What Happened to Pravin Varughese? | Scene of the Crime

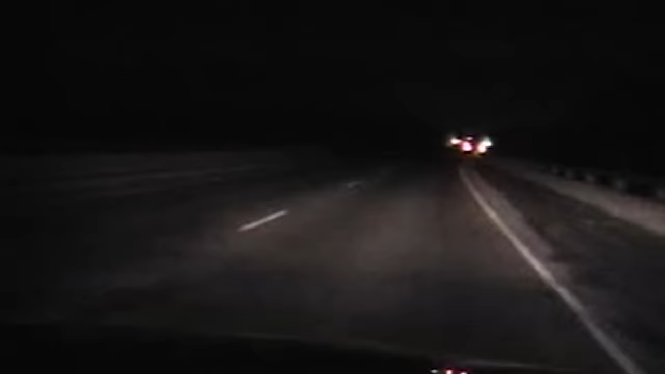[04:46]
A little scuffle. Minutes later, at 12.33 a.m., a state trooper spotted the empty truck and stopped to investigate.